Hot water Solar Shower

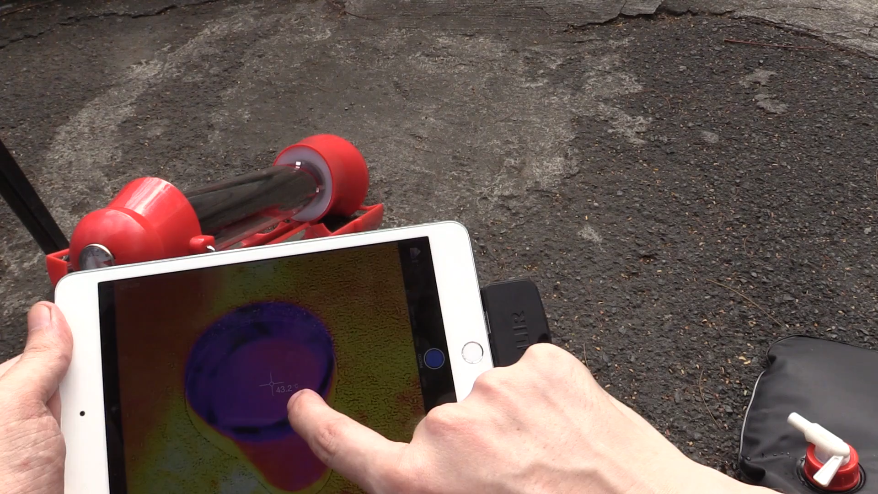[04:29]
It's reading around 43 degrees Celsius but like I said, it could be like, you know, a number of degrees wrong.
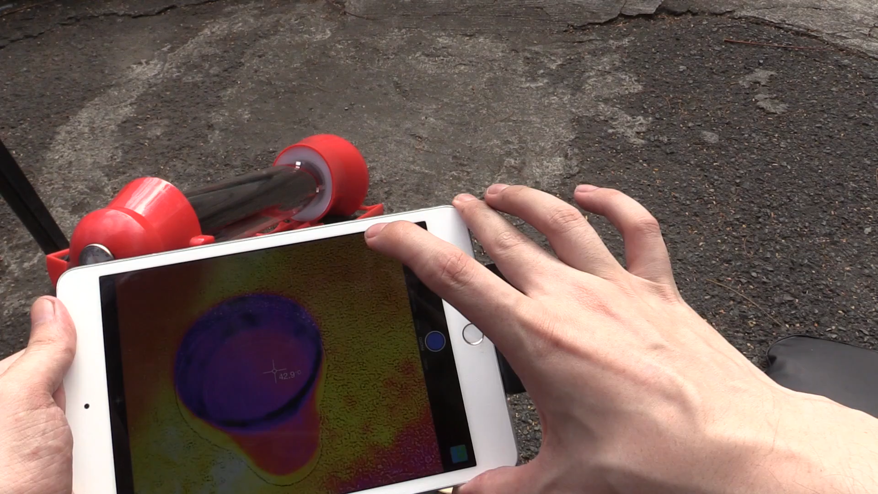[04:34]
It's not exact. But yeah. So, okay. I mean, if I feel that, that feels like pretty much what I would normally shower in. Now let's try some water from this solar water kettle. Oh my .
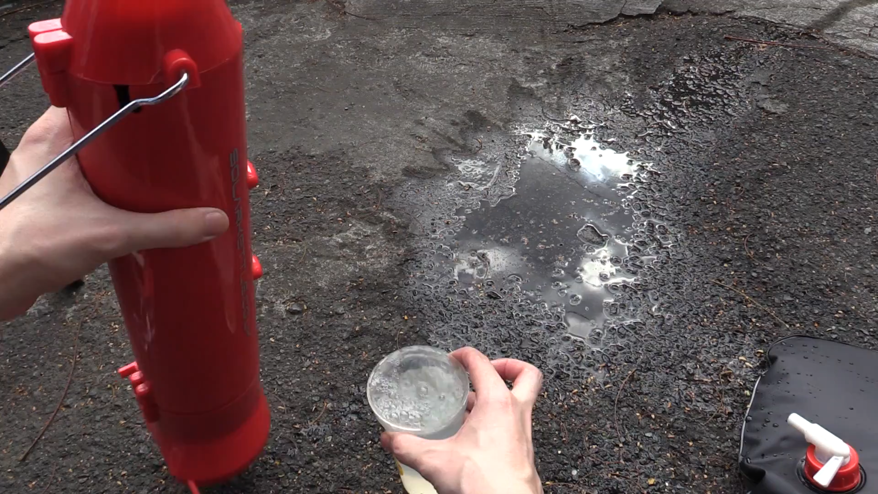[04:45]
Okay. That one is really hot. That's definitely a lot hotter.
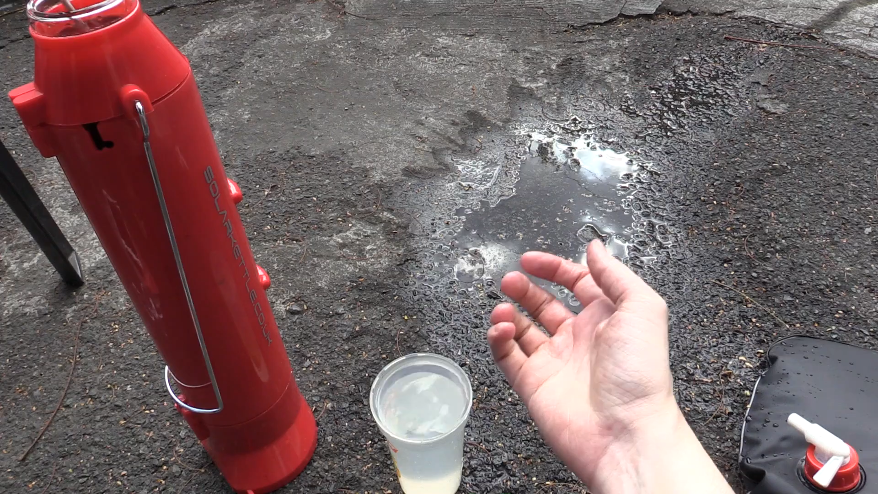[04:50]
Luckily that wasn't scalding hot. But wow, that was a lot hotter than I expected. So again, we're going to check it and look at that.
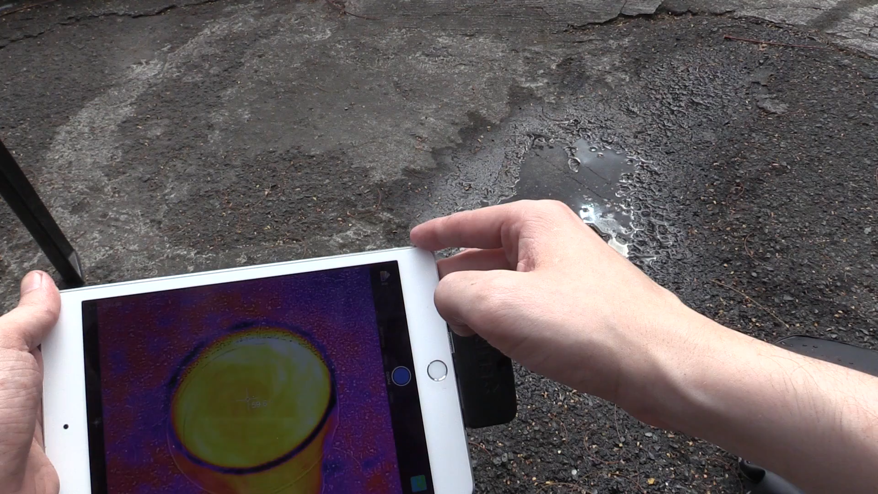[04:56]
Hopefully you can see that on camera. That's reading around 60 degrees Celsius.
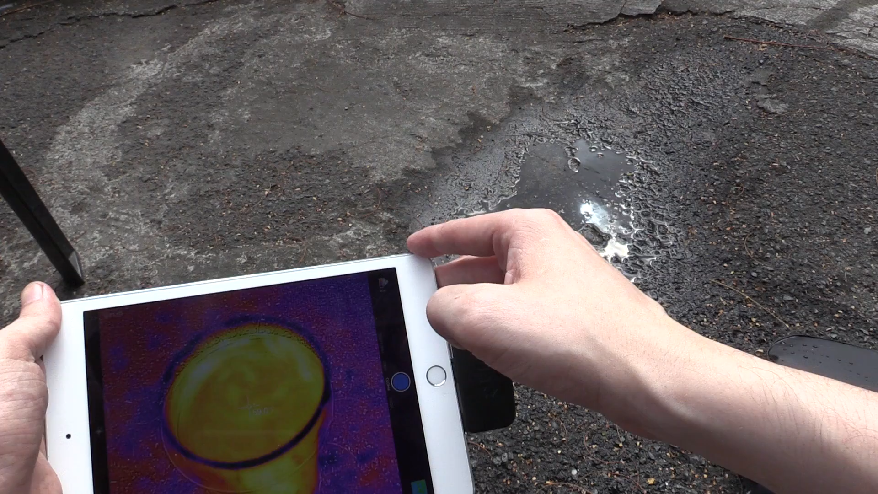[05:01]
Again, it's not super exact because, you know, it's not very good at measuring the water temperature. But I can tell you that is, that's almost to the point where I can't touch it without burning myself.